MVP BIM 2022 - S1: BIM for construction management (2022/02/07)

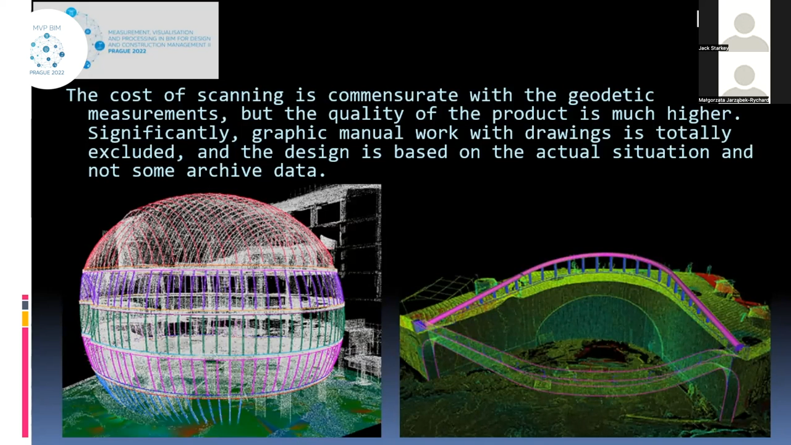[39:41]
That's why you may use 3D point cloud, integrate this point cloud with BIM, and the designers see the real situation and how their design construction fits to the real environment.
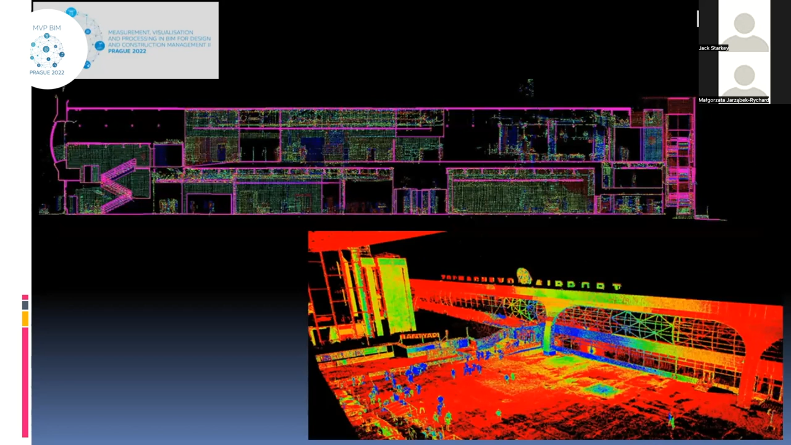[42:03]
I know it from Novosibirsk. And the reconstruction of this airport. Well, the next stage is the construction. And here we may see the case when the typical building, it's not high-rise building, but
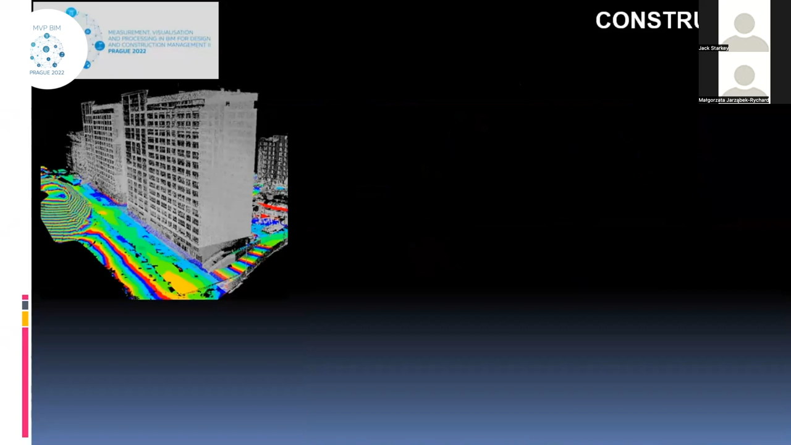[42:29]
considerably smaller, of course, than high-rise building. But anyway, so the scanning of the building outside was accomplished. And then the same scanning was done for the interior. Yeah? So the building was scanned from the inside.
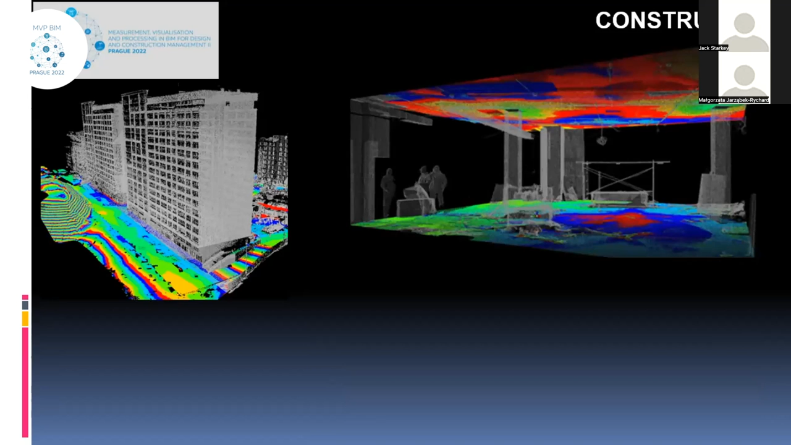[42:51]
And finally, these results were integrated into BIM at the design stage. So you see the background is from the design stage. And the real
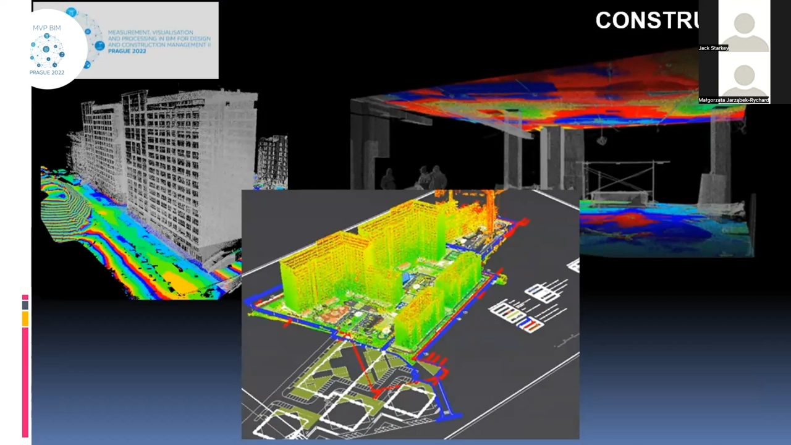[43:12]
complex with some engineering infrastructure and how this complex fits with the design model, we may see. But not only this, thanks to the 3D point cloud, we may generate the geometry of the interiors.
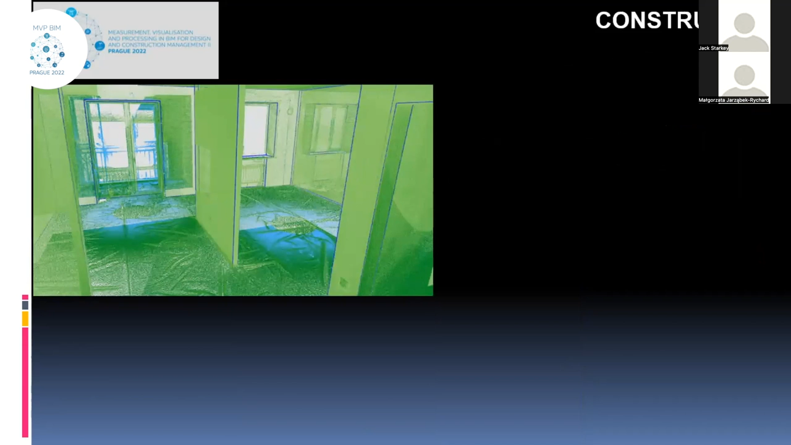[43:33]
We may control the sizes of some geometric features, geometric characteristics, and even control, but I'm getting ahead of myself. That's the question, the last question will be. Well, so we may get the geometry, and even we may get the information for the
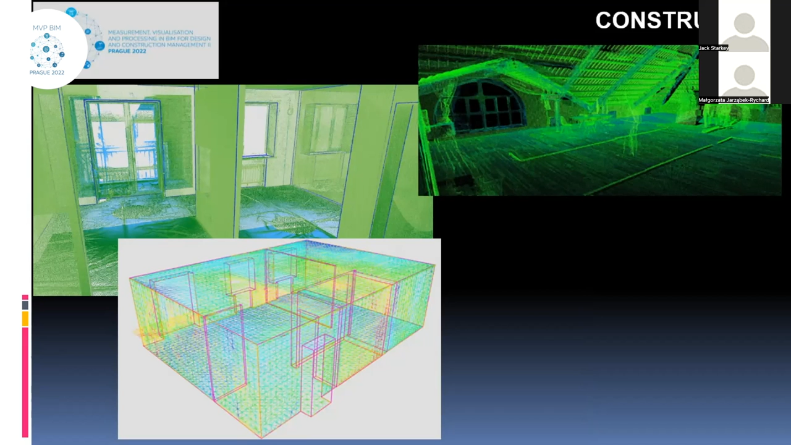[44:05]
maybe some design and reconstruction. One more case, it's again the large sport complex
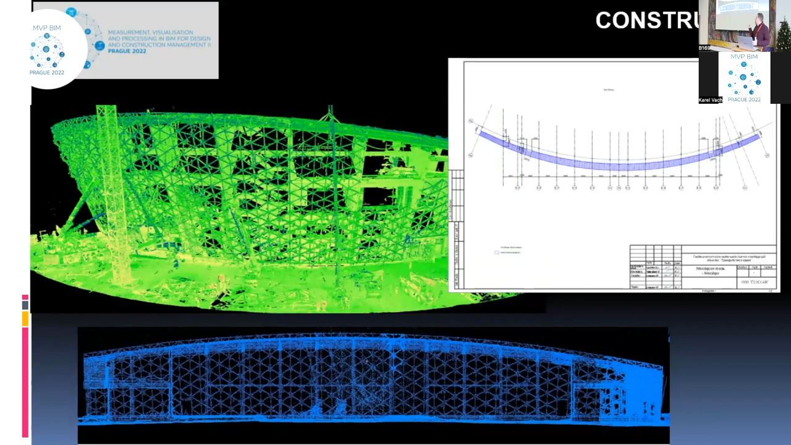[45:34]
and again, the chart with displacements, or better to say, deviations of the project and design. And the third last step is the step of exploitation. It's better to demonstrate the benefits of 3D geospatial technologies at the stage of exploitation for the roads, for the highways. We're all drivers, so we know what is it, pitholes or bumps on the road.
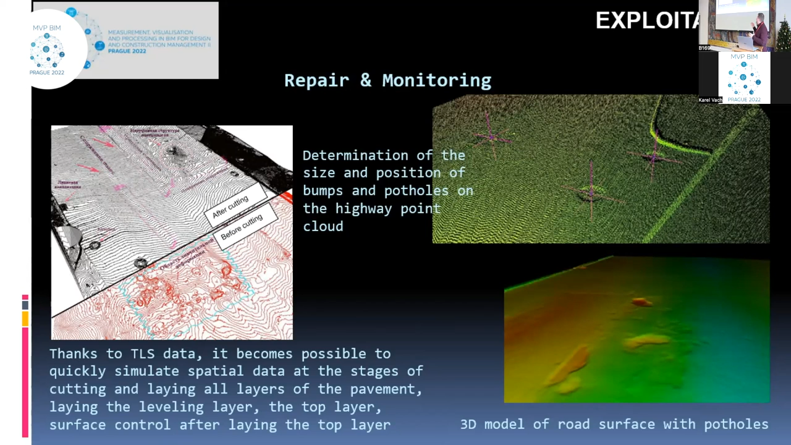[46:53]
And you may see, even in contours, you may see the difference. Yeah. Well, also we may determine, of course, the position of some problem places on the highway using 3D point cloud, and much more.
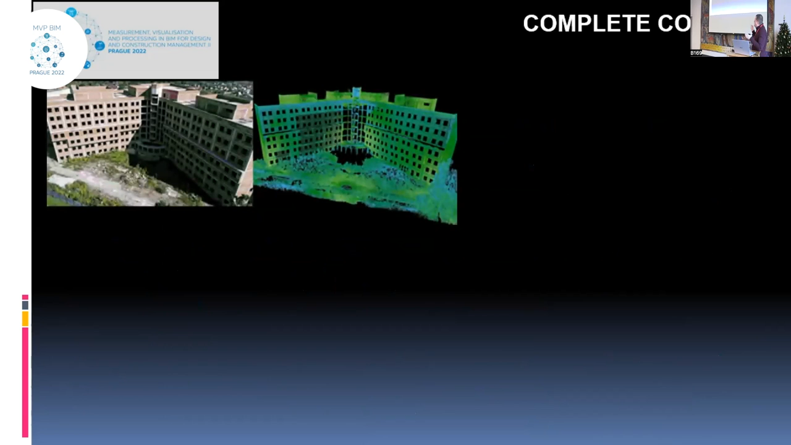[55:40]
We have the point cloud of this building.
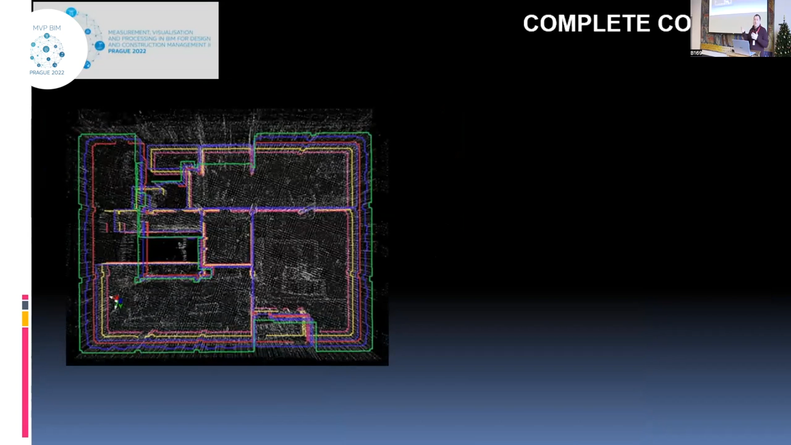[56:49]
Much more, we can construct cross sections at any floor with any step. We can control column displacements.
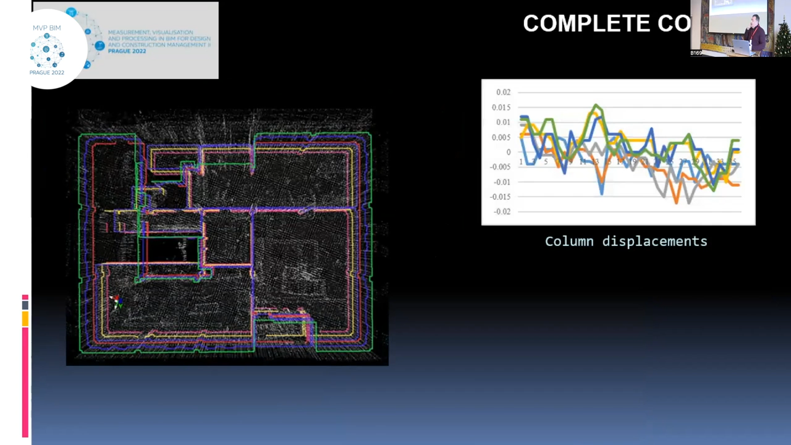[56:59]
Each column for such a building, I don't remember exactly, but it is more than 600 columns. You realize that no surveyor
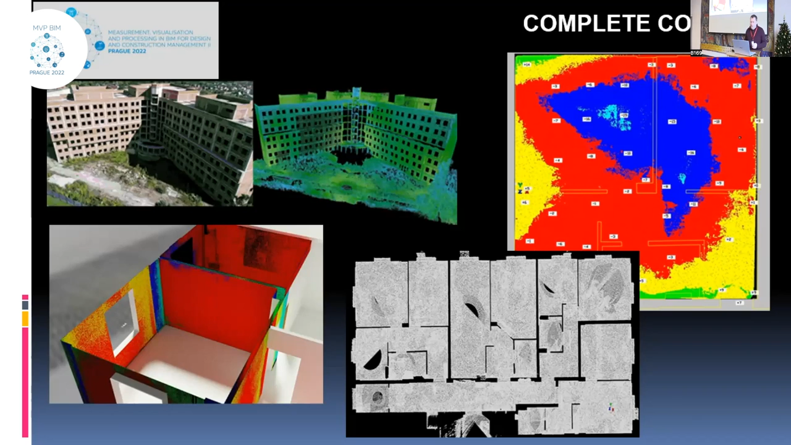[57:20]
is that can measure such a large, vast volume of columns or make such a large volume of measurements and control the plate thickness